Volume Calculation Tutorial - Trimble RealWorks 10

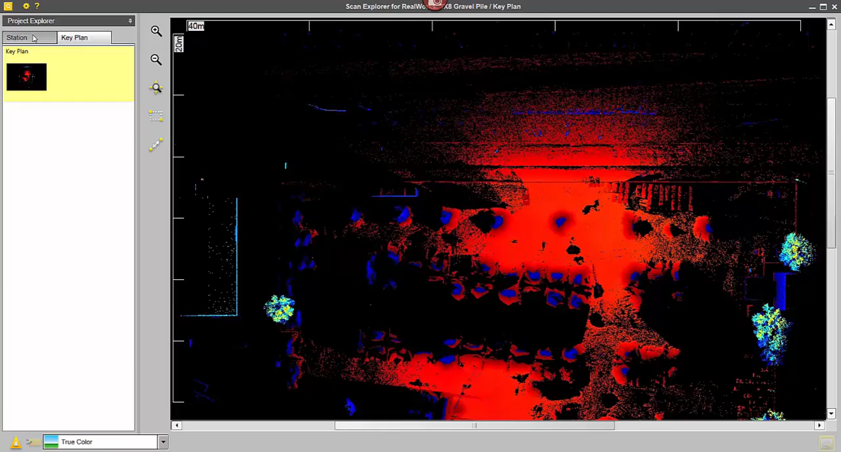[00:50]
But in this case, I'm just going to use Station 1, I'm going to open the Extract Points tool.
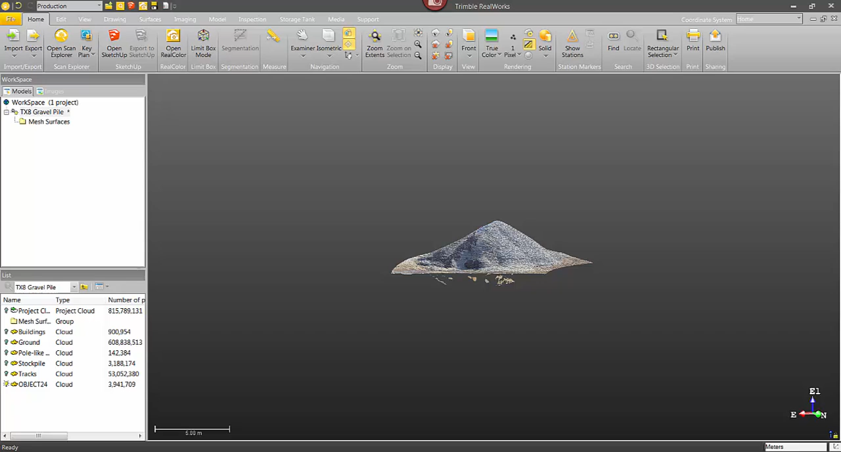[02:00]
Okay, so now I've got my points in my 3D view of Trimble Realworks.
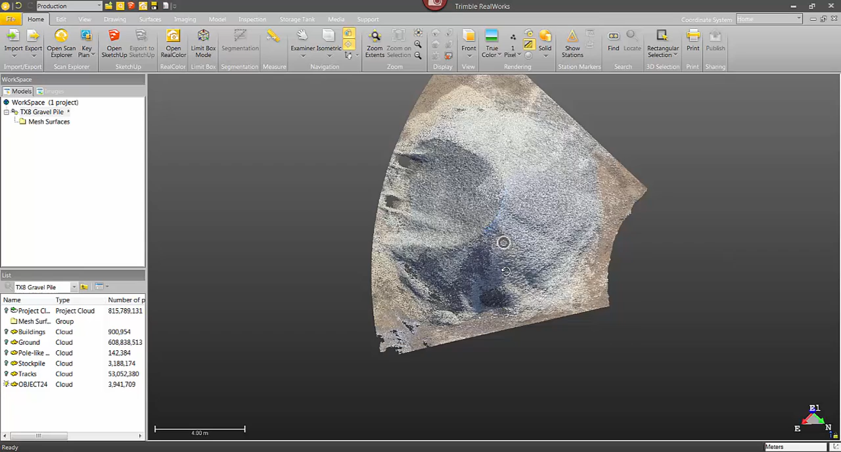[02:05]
They've come in as a new object, Object 24, which you can see over here in the list window. I'm just going to select my point cloud, and then click on the Surfaces tab, and choose Volume Calculation.
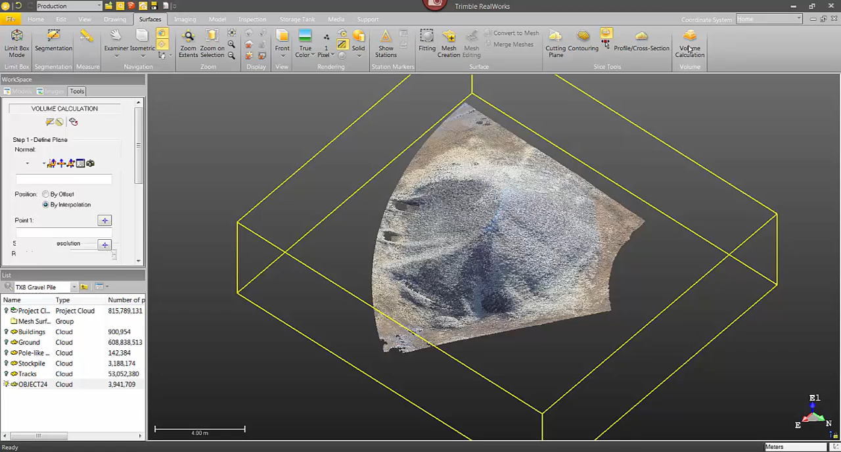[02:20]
This is going to open the Volume Calculation tool, it's going to show up right over here in the workspace. So now I'm ready to go in, and I usually do some cleanup on the point cloud.
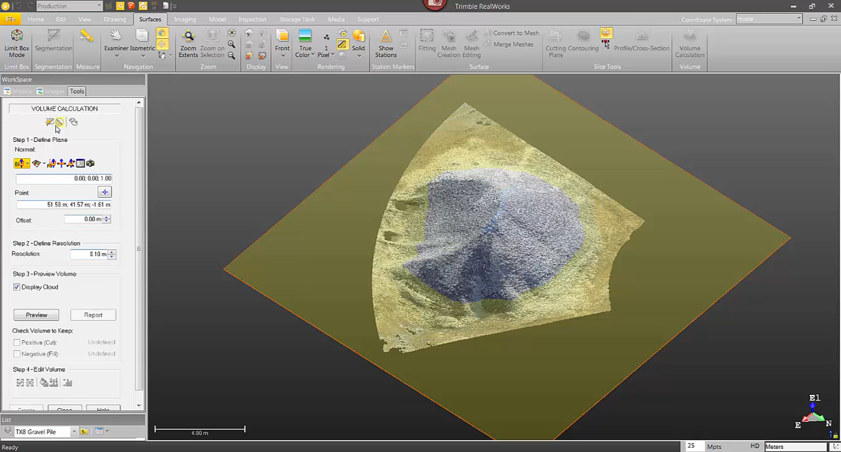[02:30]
If I rotate here, you can see some points underneath. There was a lot of water around it when I was scanning, kind of made it do some crazy stuff.
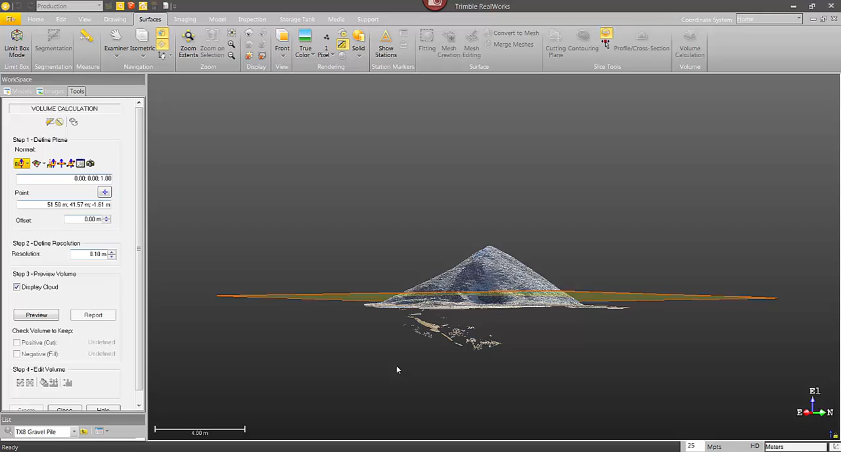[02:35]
So using the Segmentation tool from within the Volume Calculation tool,
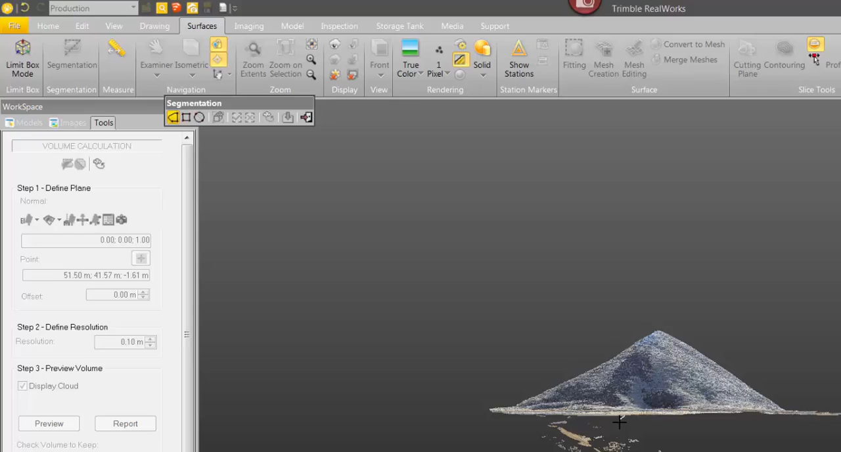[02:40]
I'm just going to segment around those points. I was doing some freehand segmentation. The way I do that is after I click on the first point, I just hold down the Shift key, and that allows me to kind of freehand around here. Okay, and then I just double click to end that fence,
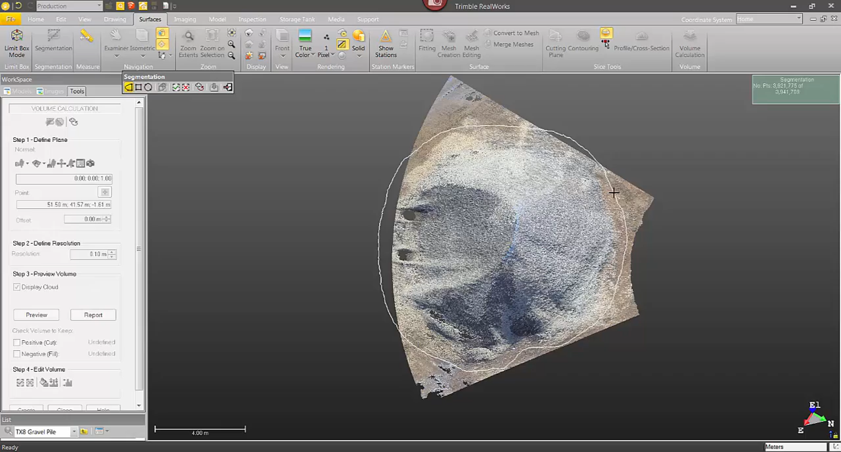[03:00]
and then I can click on the End button or the shortcut key of I to keep those points in.
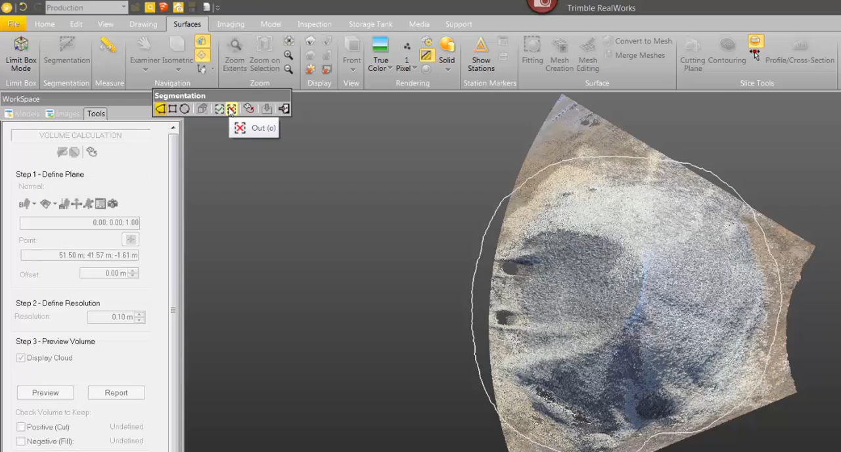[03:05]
That looks pretty good. I'm just going to close the tool,
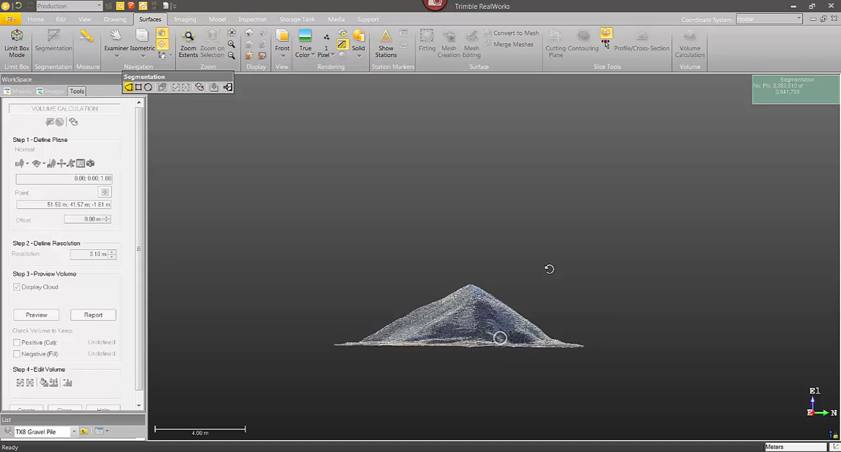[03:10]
and now I need to go in and define my plane.
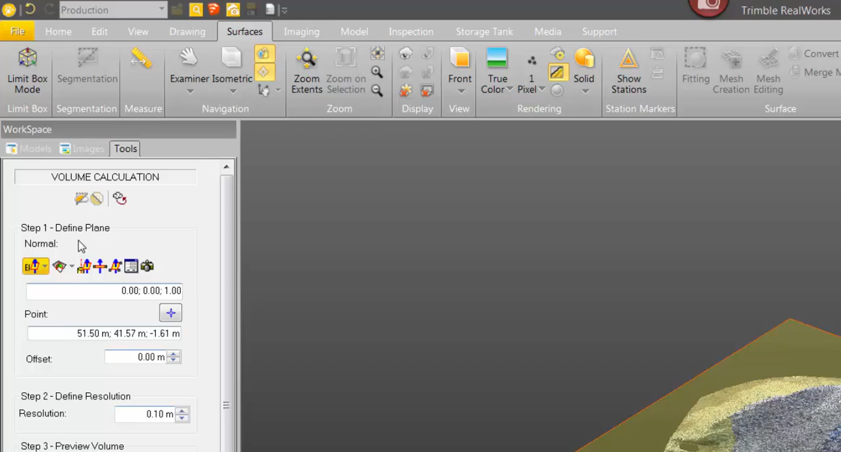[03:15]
So this is going to be the position and the direction that the volume is calculated from.
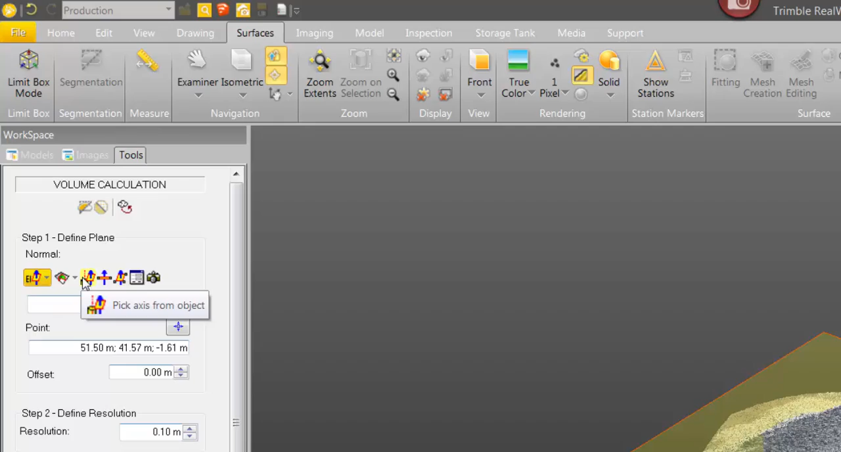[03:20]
So I've got a lot of options, but I'm just going to choose three points to define this plane.
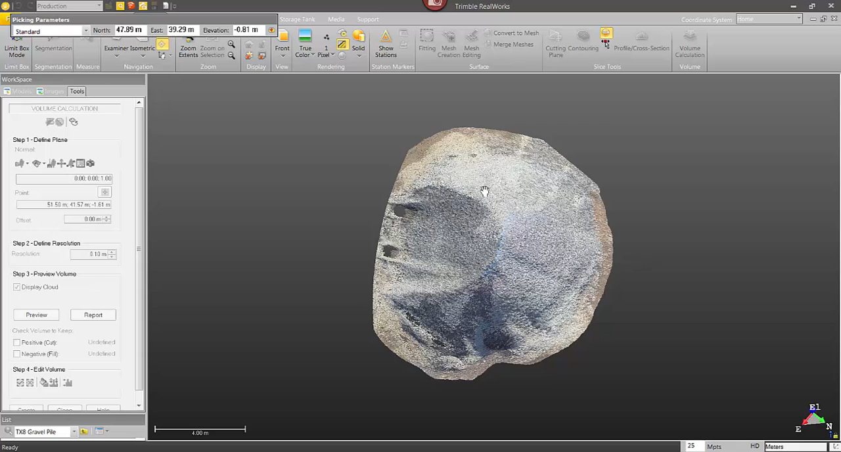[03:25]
I'm going to click on one, two, and three.
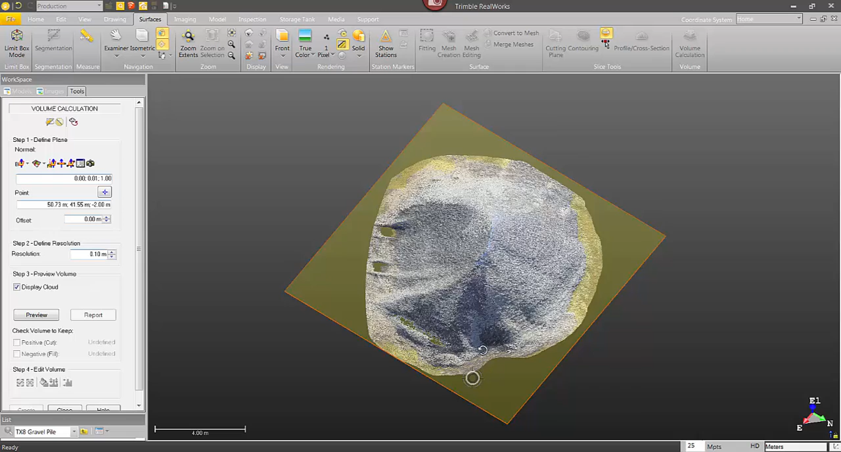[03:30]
All right, so that plane looks great. Next, I need to set the resolution. I'm going to put that at 10 centimeters. I just want to make sure that spacing's bigger than my point cloud spacing, which is no problem there.
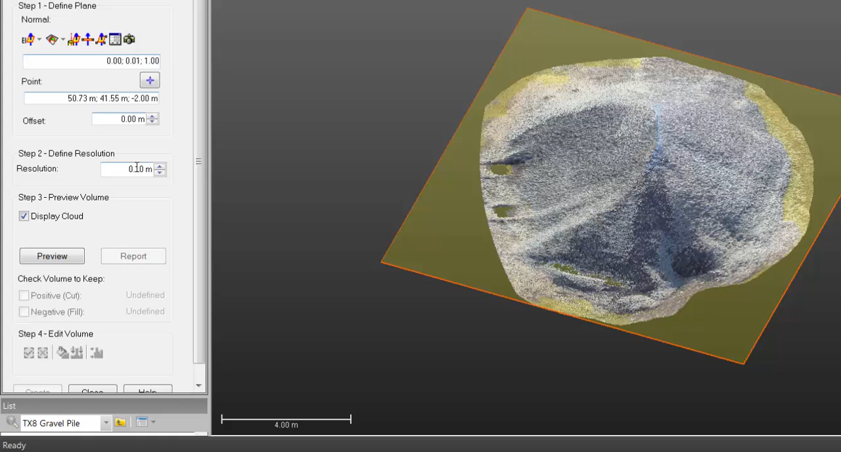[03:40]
I'm going to click on Preview, and there's my volume.
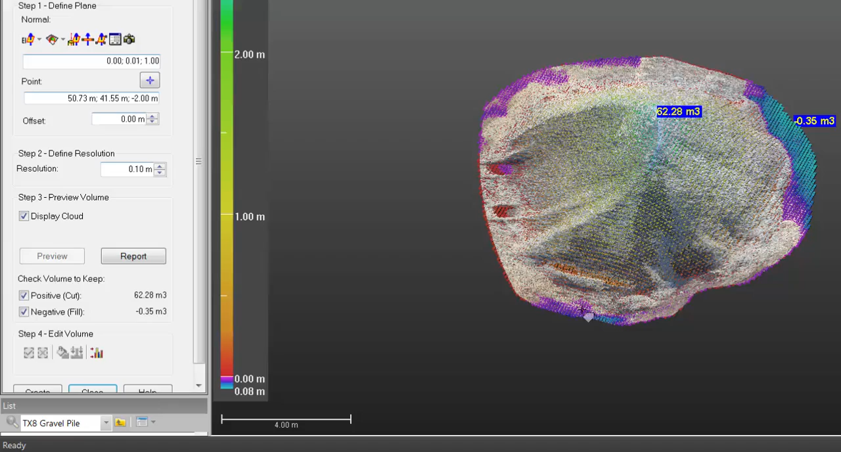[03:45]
So if I turn off the point cloud, you can see these individual cubes.
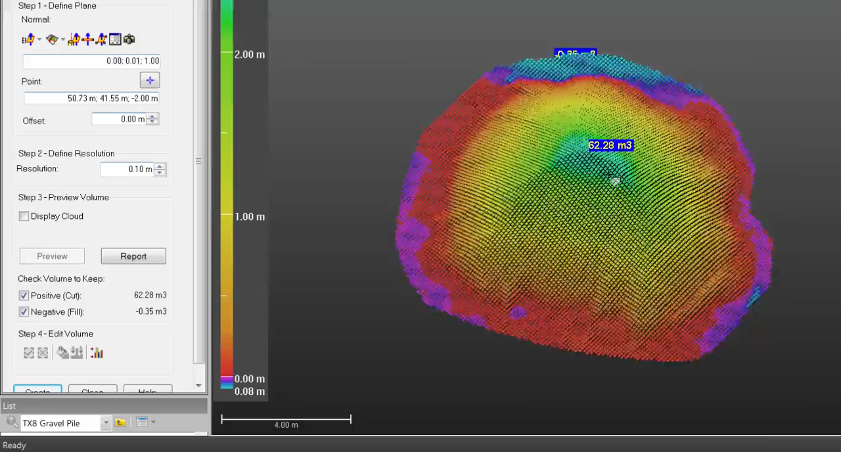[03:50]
That was at 10 centimeters spacing. You can see that I've got a volume of 62.28 cubic meters.
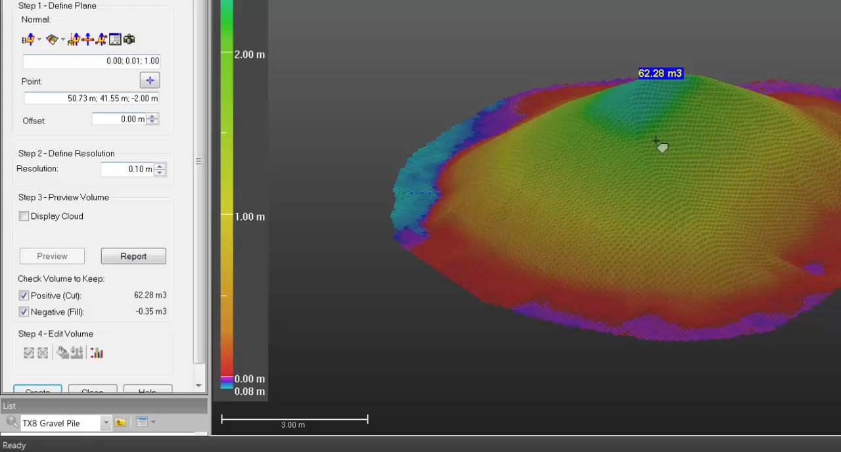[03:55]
I've got a little bit of negative volume underneath.